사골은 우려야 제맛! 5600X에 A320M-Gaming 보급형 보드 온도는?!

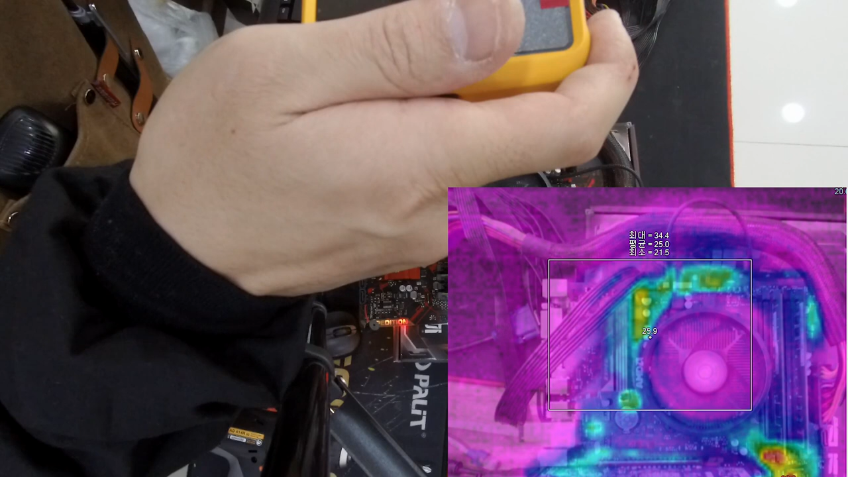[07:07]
지금 시스템 장치 준비 중이긴 한데 지금 거짐 최대한 37도 정도?
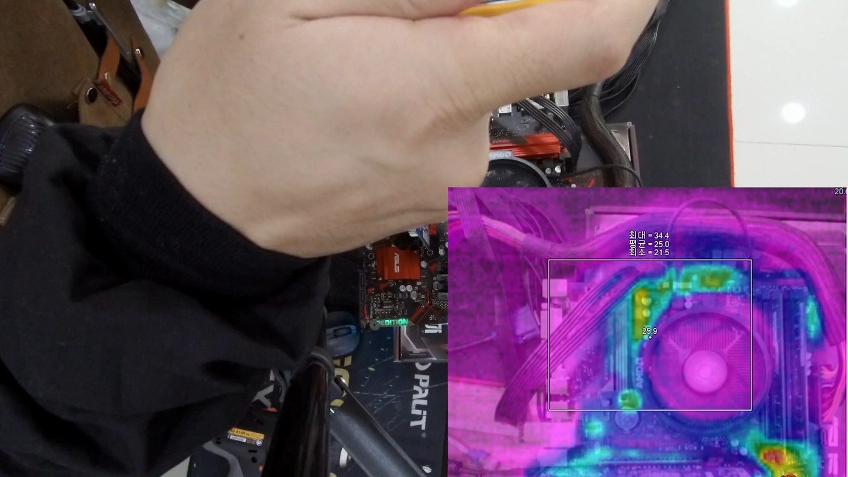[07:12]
그 정도 나오네요. 전원부 온도도 그렇게 크게 나오진 않고
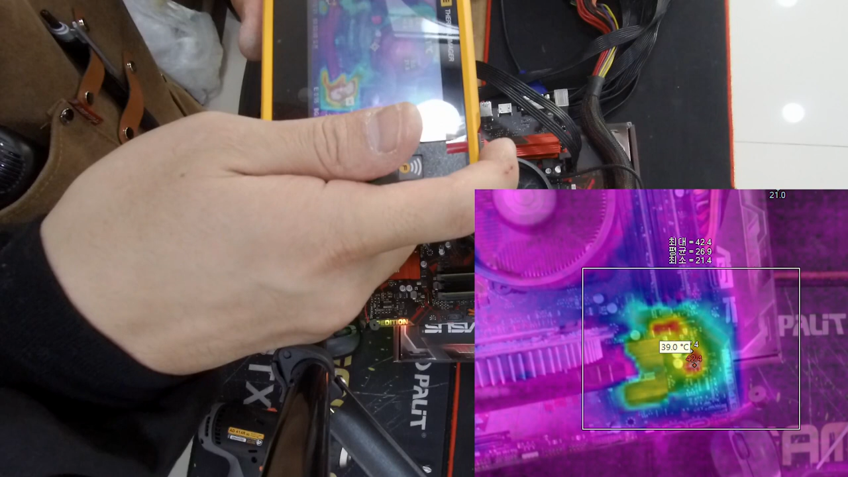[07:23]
On screen: spot 39.0°C
다만 PCH 쪽에서 온도가 제일 높게 나오는데 PCH 쪽이 거짐 한 40도 정도 나오는 걸 볼 수 있네요. 그래도 PCH 쪽에
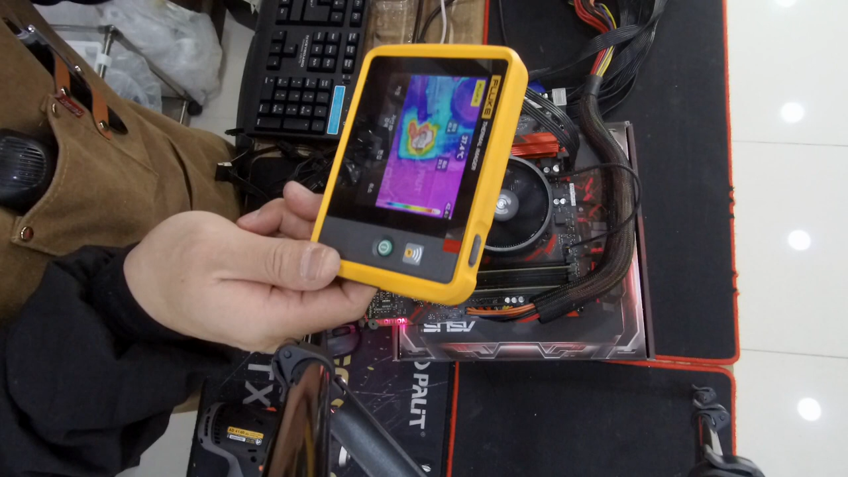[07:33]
방열판이 달려 있어서 40도 정도면 좀 무난할 것 같긴 하구요.
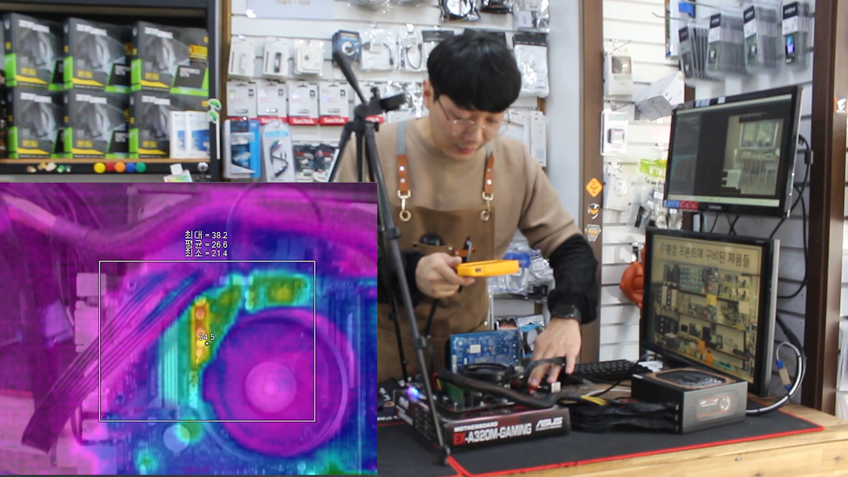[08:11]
전원부 온도 같은 경우는 지금 이쪽 방열판 쪽에서 제일 가장 높게 올라오고 코일 쪽에서 지금 열이 조금 많이 올라옵니다. 위쪽 상단 쪽의 페이지 쪽에서는 온도가 한 35도 정도 나오고